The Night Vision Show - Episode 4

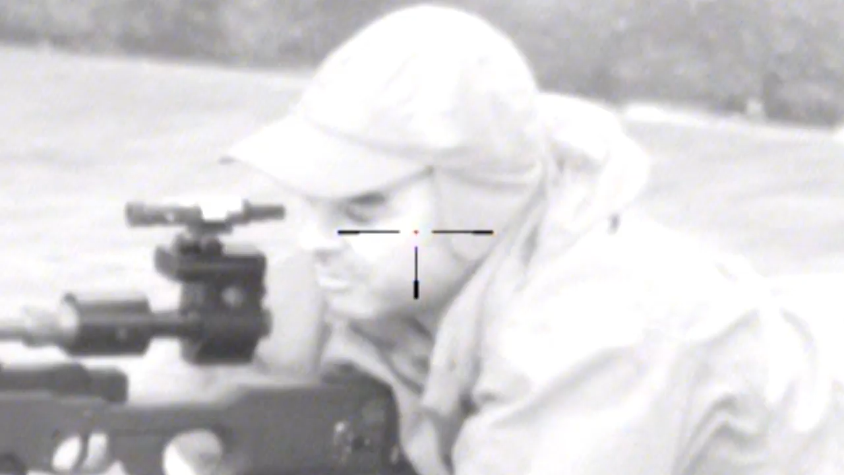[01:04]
Fresh from the British Shooting Show and to see its launch at the British Shooting Show is the brand new Starlight Arrow and this is a rear-mounted digital night vision device and it's to be used with parallax adjustable day scopes.
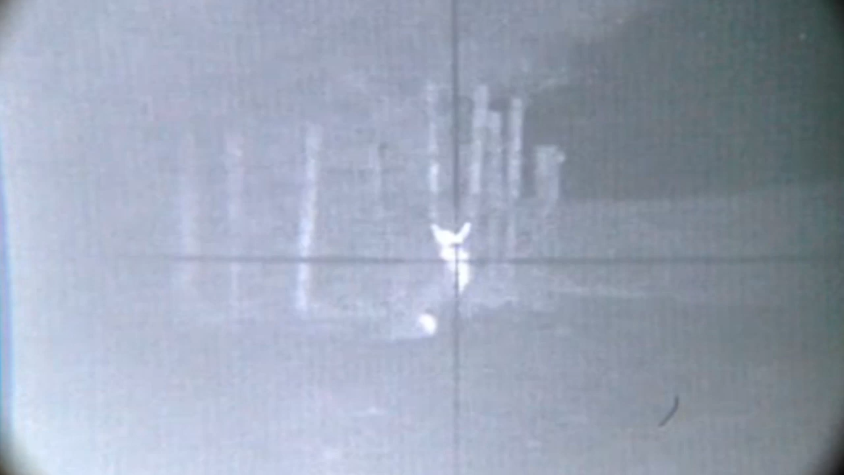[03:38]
foxing and centrifuge as well so
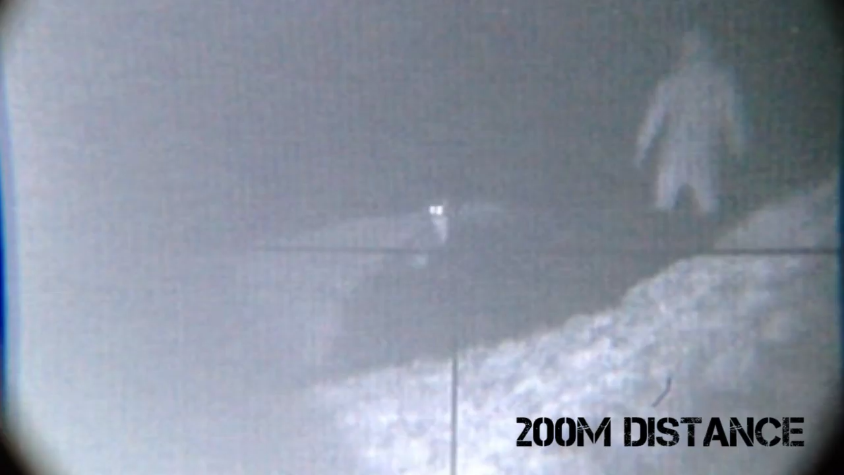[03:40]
it's got a detection range up to 200 meters so realistically
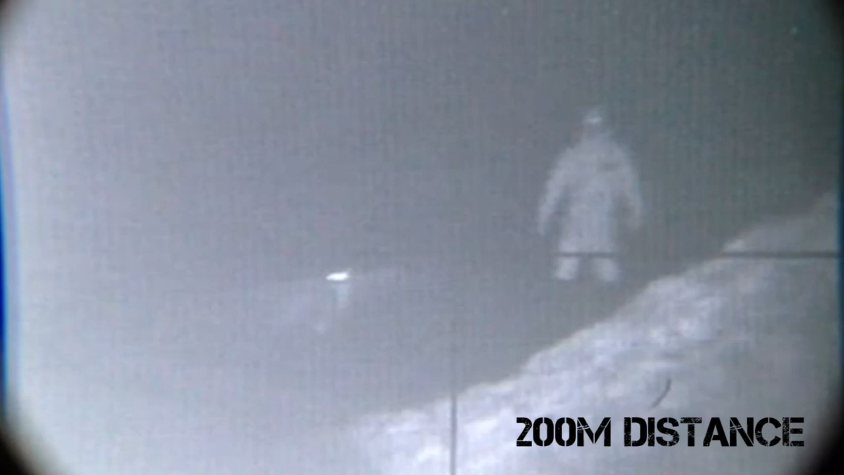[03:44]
with a decent quality illuminator like the Quantum Firefly or a Nightmaster or a T20 you'll be looking 100 meters
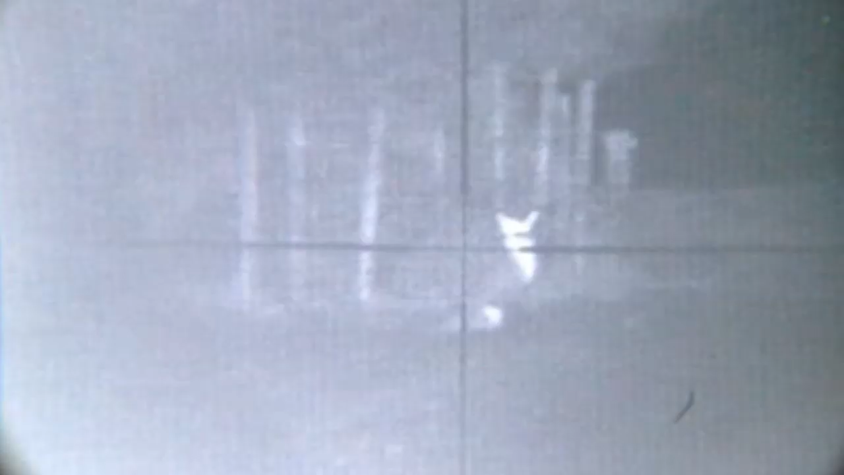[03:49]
150 meters usable distance which is great for a room fire and air rifle.
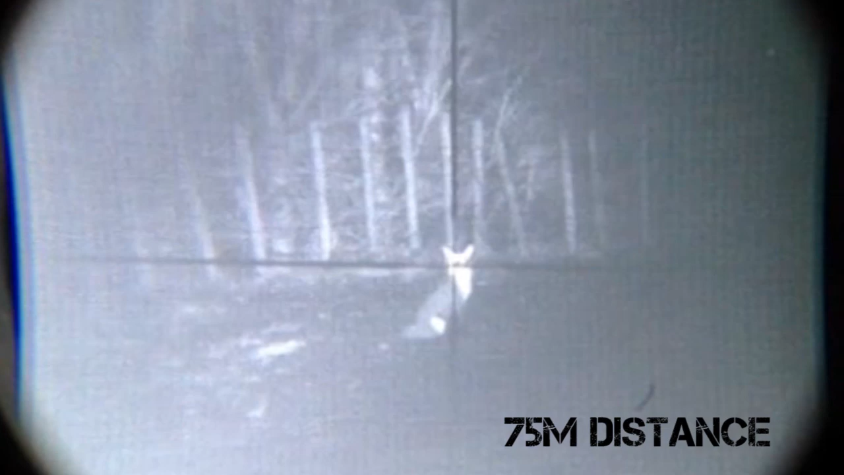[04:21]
There is yeah I sense it means someone who's got a decent quality day scope on their rifle they don't want to dedicate a rifle to night vision they can go out if they're doing a bit of forksing or a bit of ratting they can put on their device onto the day scope and transform
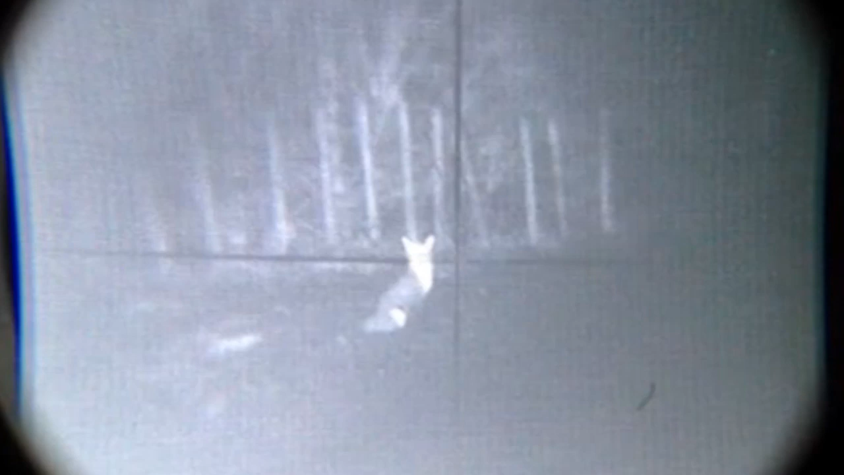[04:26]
into a decent night vision device which you know 100 150 meters at night on the 1.7 HMR nobody really generally shoots that much further than that it's not safely certainly.
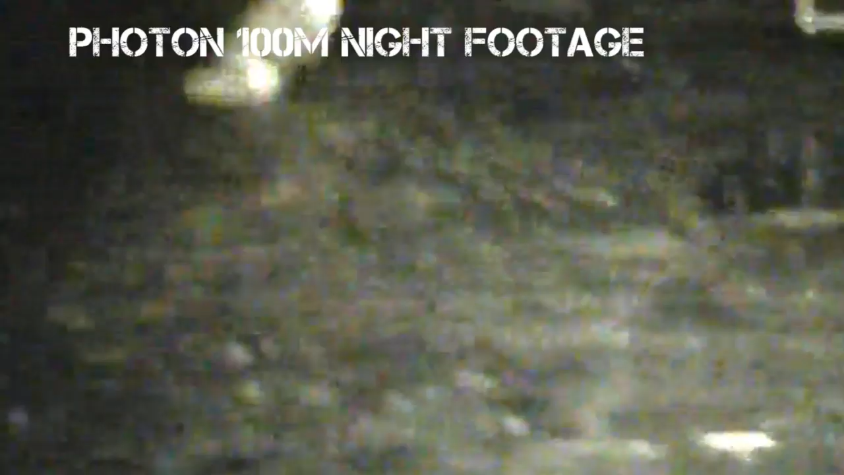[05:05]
as a normal day scope with this you simply detach it and you've got your day scope.
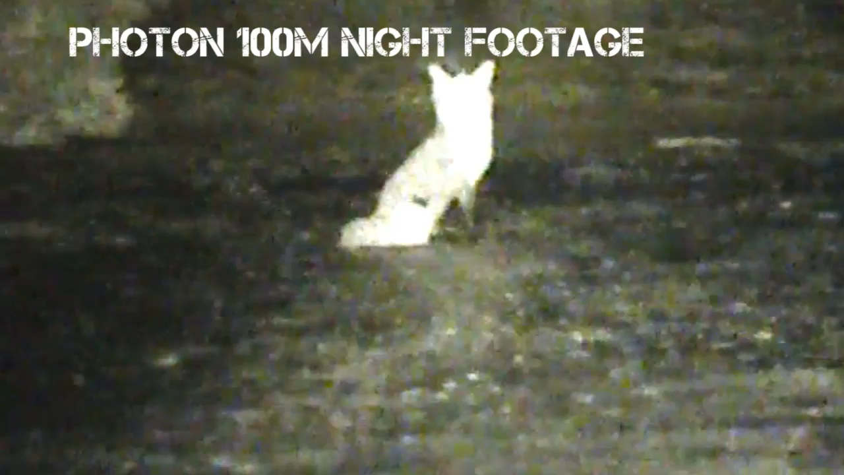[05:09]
Okay it doesn't look the best of looking digital night it's no it's no page three model is it to be fair and some of you watching this might think it looks a bit looks a bit ugly they're going to be some changes made this is a pre-production model isn't it?
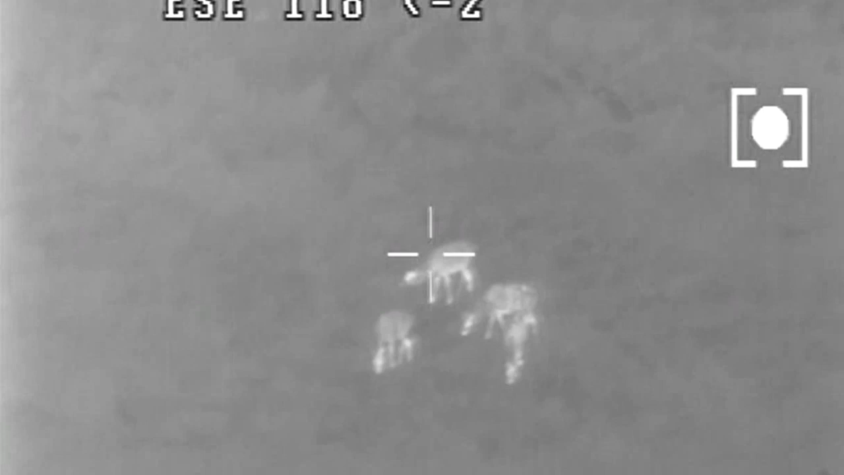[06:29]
range for the man size object beyond two
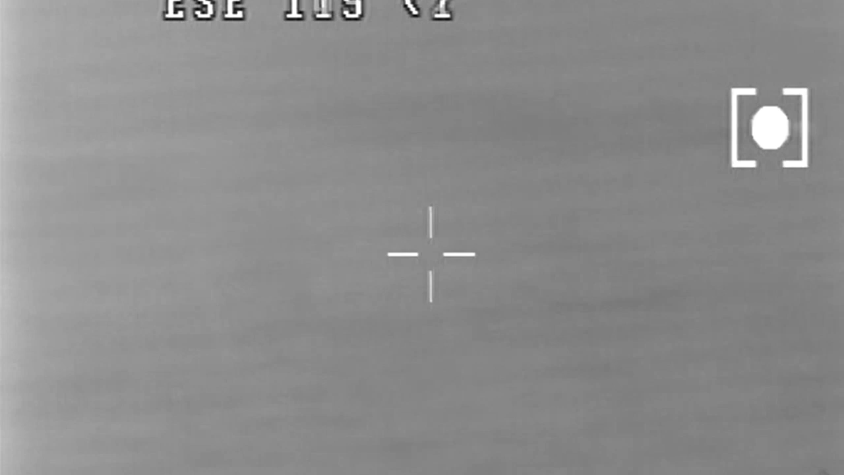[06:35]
four kilometres that is a phenomenal distance now we've obviously been testing
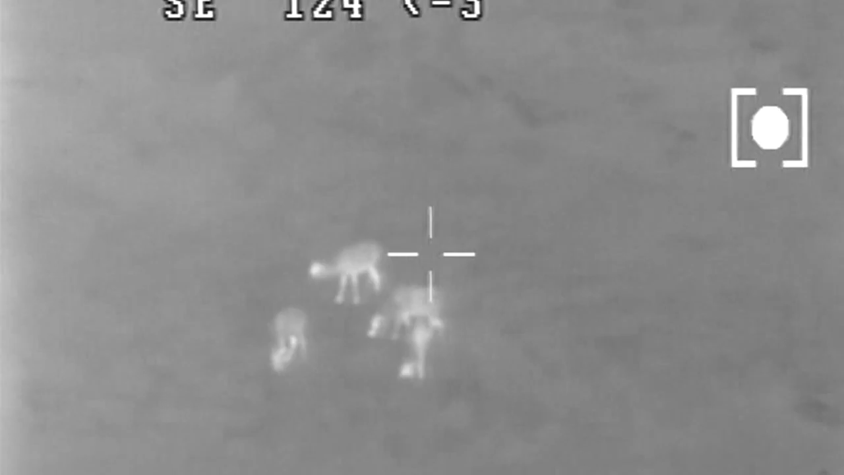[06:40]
footage to show you on it as well it's got a huge lens on
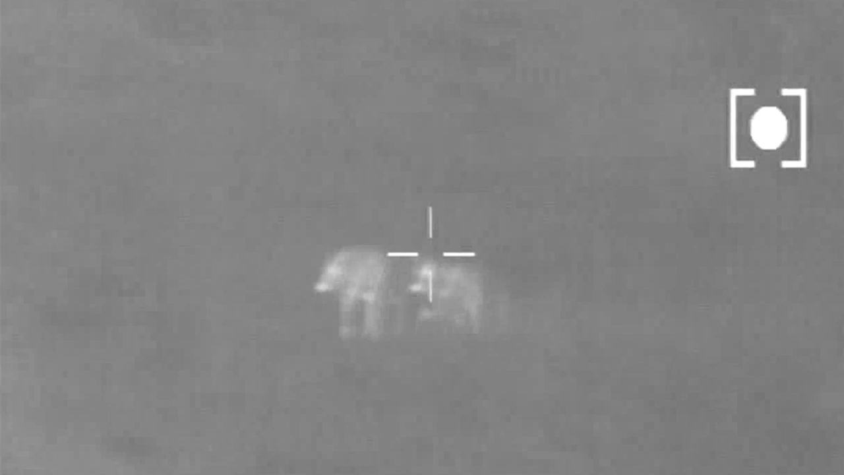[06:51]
works and it's got a four-time zoom it's all controlled by motors here under your thumbs so you have motors
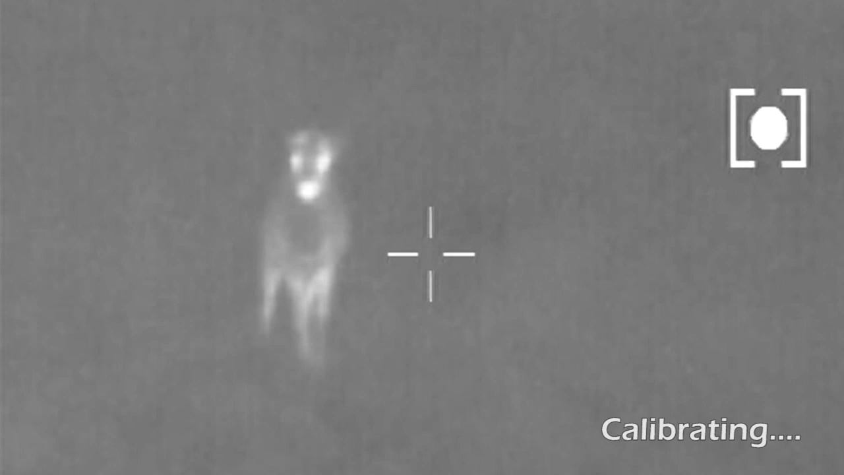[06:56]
here to power the zoom and power your focus so literally you can spot an object to wave detect a heat source and
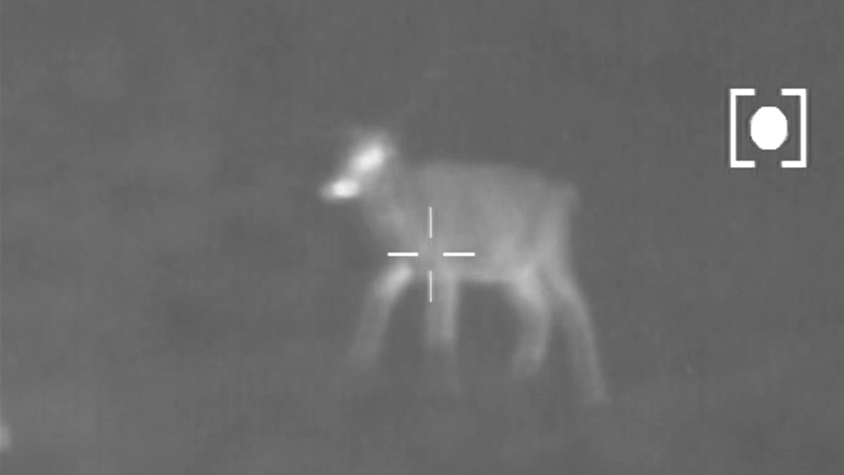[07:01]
zoom in for details find out actually what the heat source is some of you watching this might
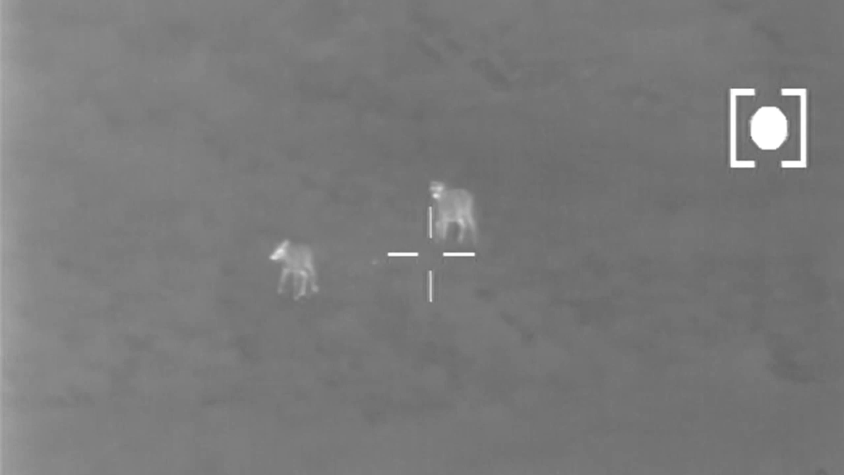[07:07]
this is gonna cost a lot of money why wouldn't I just use something like a small handheld monocular port just how
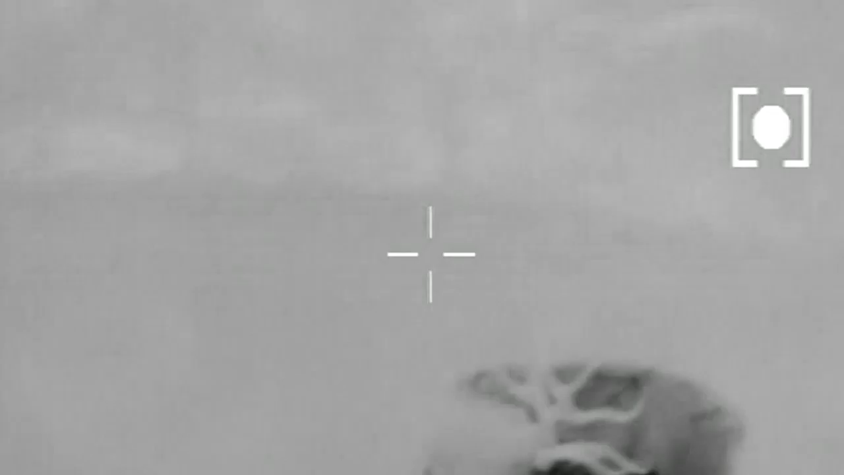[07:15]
can we summarize how how someone would use this against something like a Pulsar HD 38s for example okay
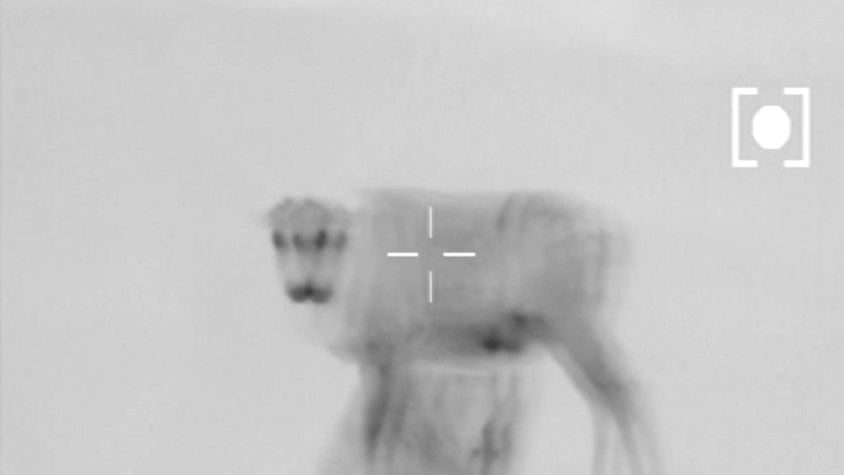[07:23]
the main
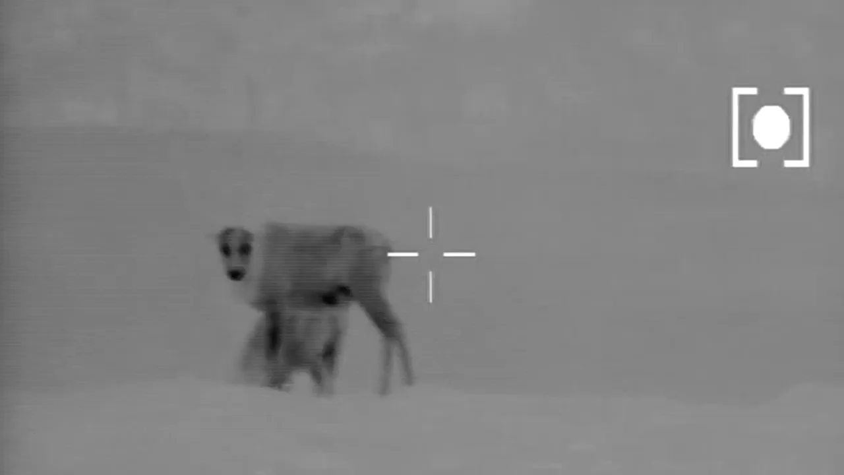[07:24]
difference is detection the
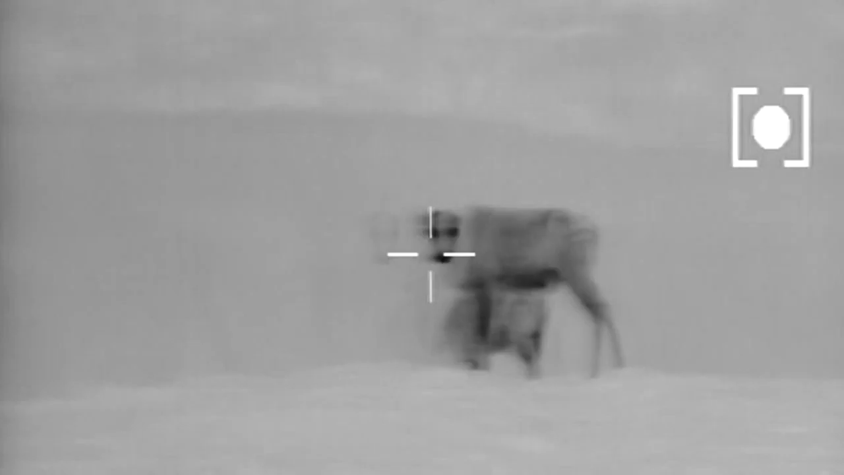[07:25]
Pulsar HD 38s it's a great bit of kit for for everyone from gamekeepers to search and rescue